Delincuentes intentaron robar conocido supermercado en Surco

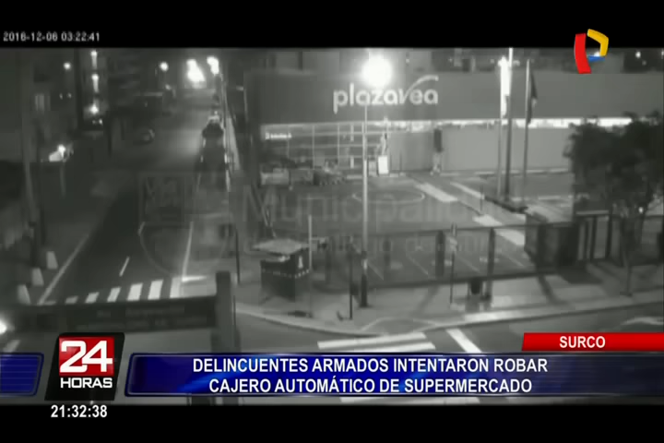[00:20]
Observe a estos tres autos que se estacionan en la puerta del Plaza Bea, en la cuadra 1 de la avenida Ayacucho, en Surco. De los vehículos, bajan varios sujetos encapuchados, quienes, utilizando combas, logran romper la mampara de vidrio reforzado. Un aproximado de ocho personas con armas y encapuchados. Un minuto después, los delincuentes salen arrastrando una caja grande.